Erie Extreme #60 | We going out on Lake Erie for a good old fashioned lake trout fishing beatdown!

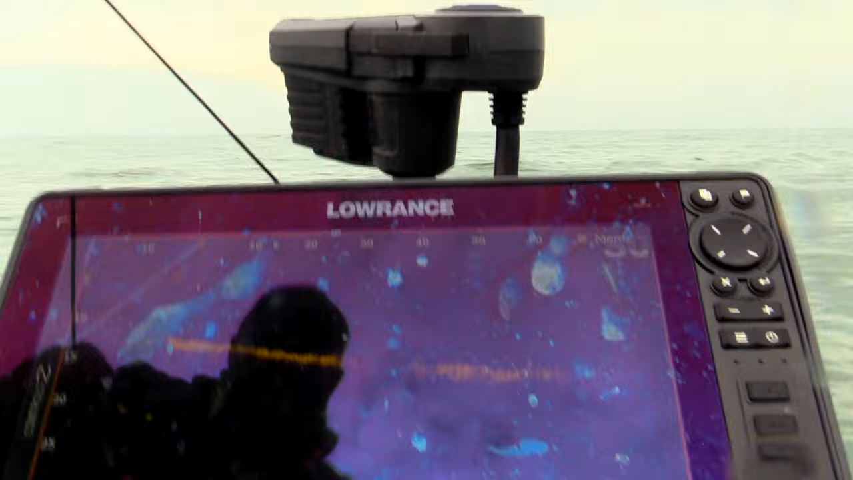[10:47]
Like, I could see that fish. Look at that big one. That's a big one right there. So I can just turn my motorhead around.
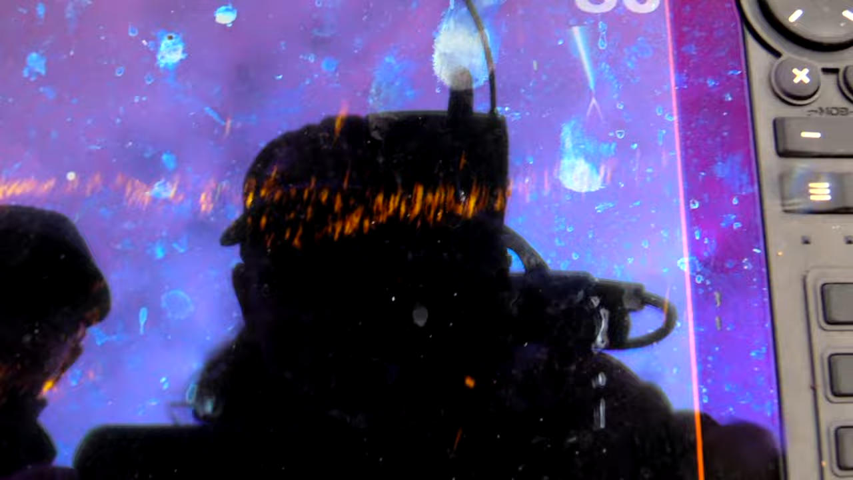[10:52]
I saw four fish and threw right on top of him. And as soon as he started reeling it, sucker did it. Man, a little choke. Wow. Poor Winston and Kirk. We forgot the dang battery.
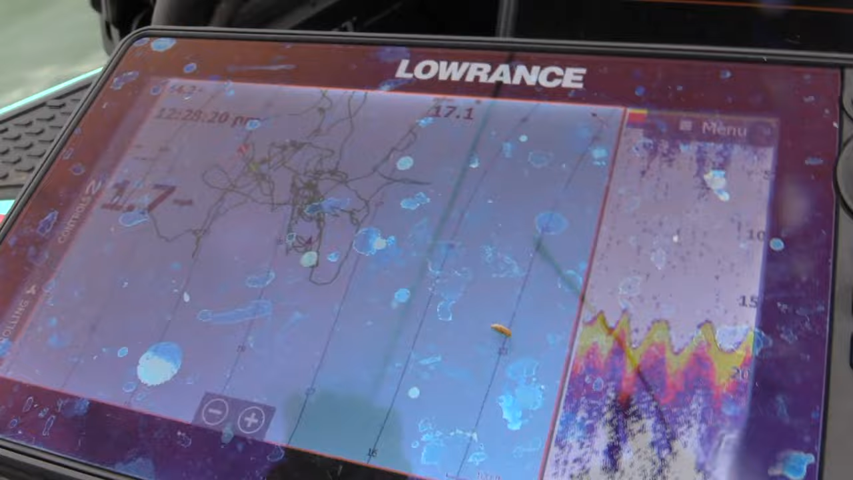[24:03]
That's where we were catching them. That's our boat. Don't fall in. The boat is right here at zero feet, right where that line is.
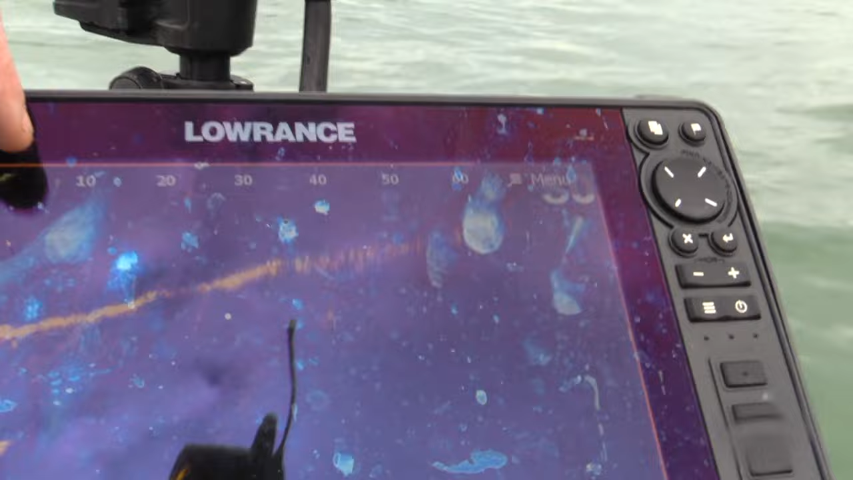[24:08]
This is the bottom. And that's 60 feet out. Yeah, there they are.
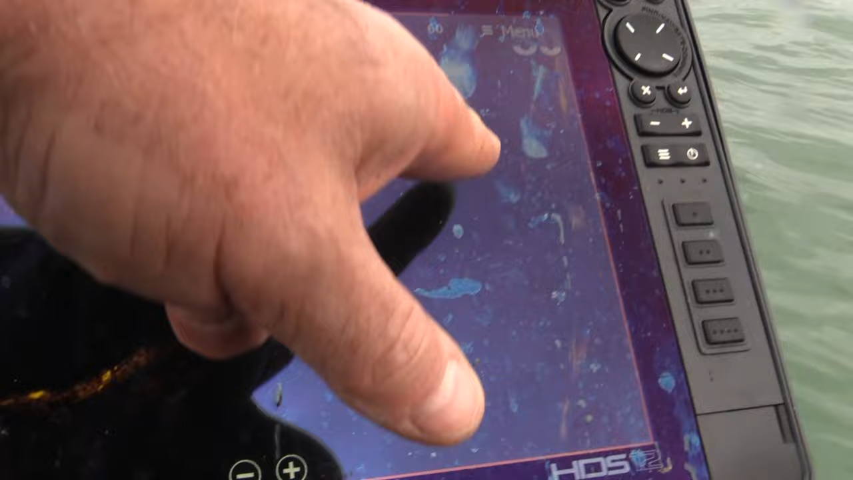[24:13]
Look at that. So, we're in big waves, so it's hard. But that's a million giant lakers right there. That's a big one right there.